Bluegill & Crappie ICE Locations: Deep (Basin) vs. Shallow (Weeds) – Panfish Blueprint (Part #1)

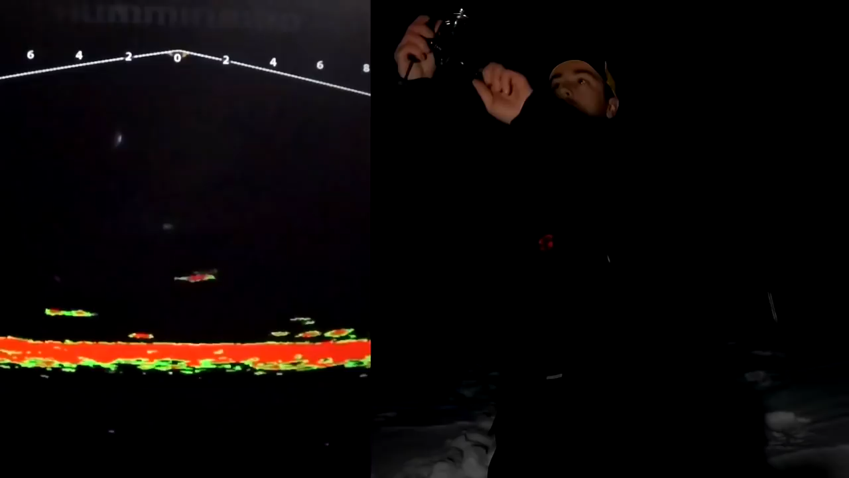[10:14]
those crappies are gonna start coming up off the bottom, following the bugs, they're eating the bugs. It's all about the food chain.
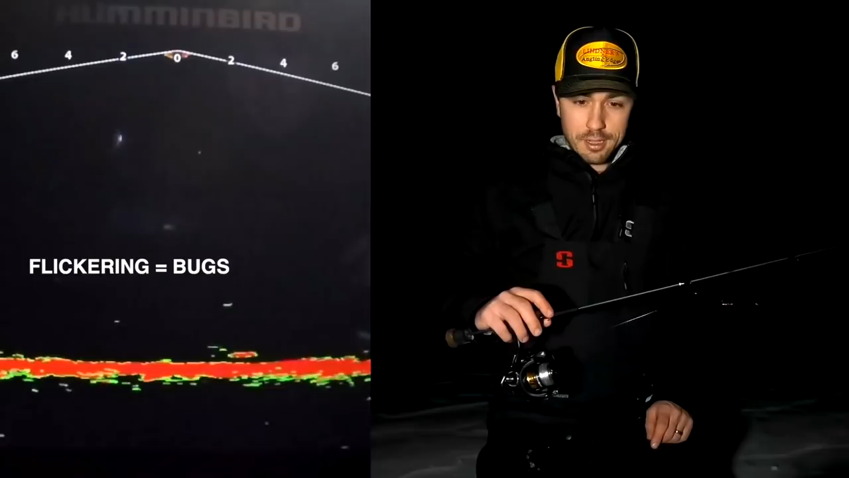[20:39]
But once that key bite window opens up and those bugs start to come up off the bottom, the crappies will just show up like crazy. That's something to consider too if you're not seeing those fish right away.